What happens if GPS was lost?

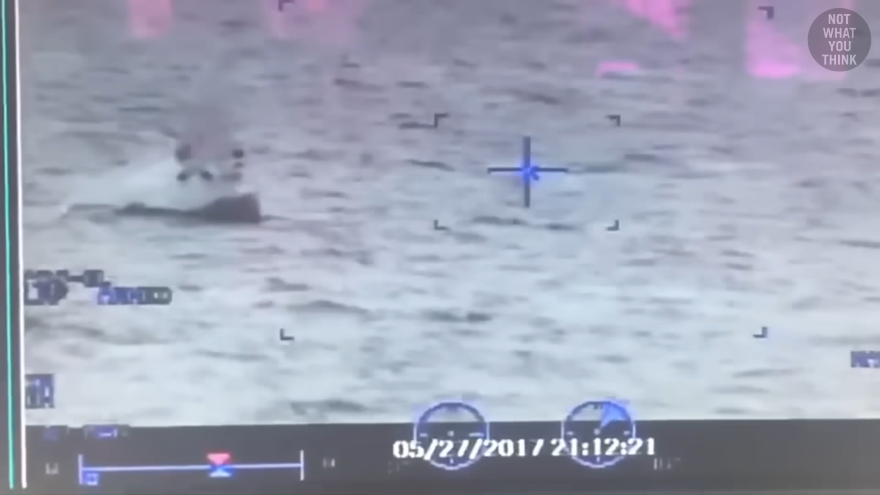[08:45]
which needed to locate and rescue mariners in the middle of a storm.